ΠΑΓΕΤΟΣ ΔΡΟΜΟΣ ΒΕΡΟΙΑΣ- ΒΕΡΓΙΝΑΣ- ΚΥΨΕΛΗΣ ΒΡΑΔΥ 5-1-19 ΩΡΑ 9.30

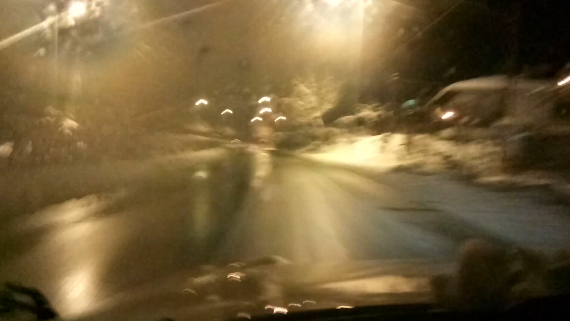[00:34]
Ο οποίος είναι ανοιχτός, γυαλί βέβαια και εδώ. Γλιστράει ο δρόμος.
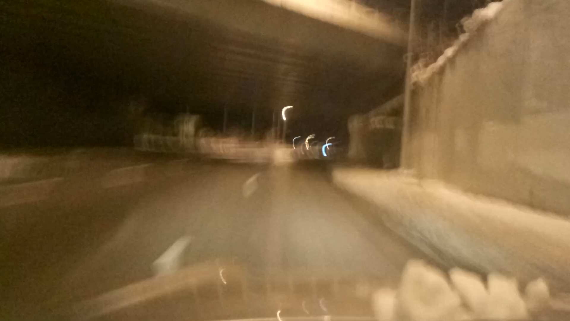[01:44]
Εδώ η διασταύρωση για Θεσσαλονίκη. Και βέβαια συνεχίζει ο δρόμος παραπέρα για την Αγία Βαρβάρα. Καλώς φαίνεται.